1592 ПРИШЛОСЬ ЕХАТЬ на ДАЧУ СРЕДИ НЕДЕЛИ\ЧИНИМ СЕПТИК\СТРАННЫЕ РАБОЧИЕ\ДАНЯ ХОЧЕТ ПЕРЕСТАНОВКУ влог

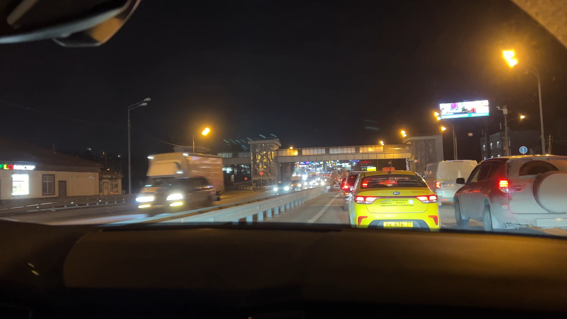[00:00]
Друзья, проезжаем Ажайский дворик, вот показываю, как вечером он светится. Мы в машине, решили вечером сегодня поехать на дачу, потому что, ну, завтра, я говорила, нам должны приехать септик делать, вот, а... Делать и чистить. Да, чистить. Ну, я рассказывала, соответственно, понятно, что там делать, чистить септик. А нам неохота завтра утром очень рада вставать,